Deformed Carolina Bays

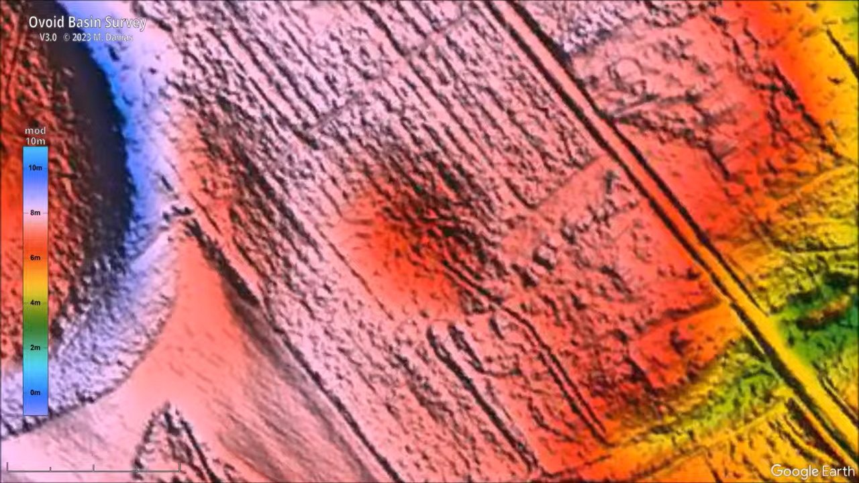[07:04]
It is a small bay that was not cataloged. The bay does not have sharp margins. My best guess is that it has a length of 105 meters and a width of 90 meters. The striations running in a northwest direction are formed by rows of trees in a farm. There's a drainage ditch that runs from the center of the bay toward the nearby creek.
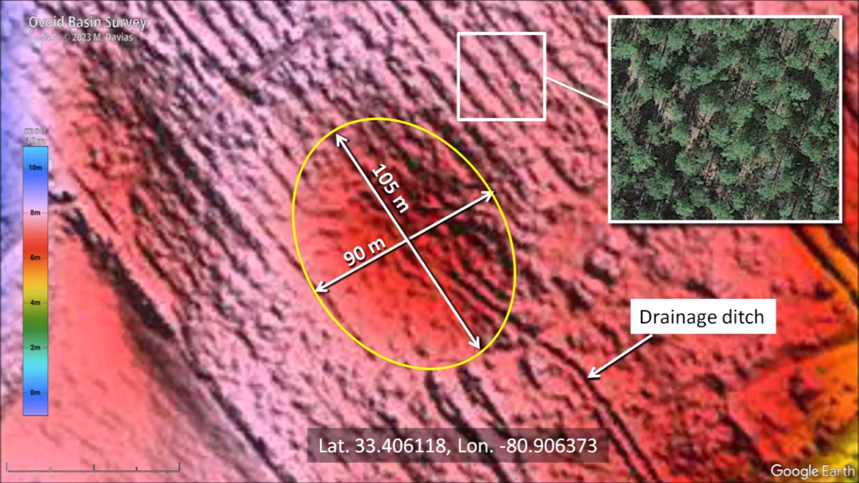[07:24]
The diameter of the glacier ice projectile that made this basin is estimated to be 21 meters, which is one-fifth of the basin length.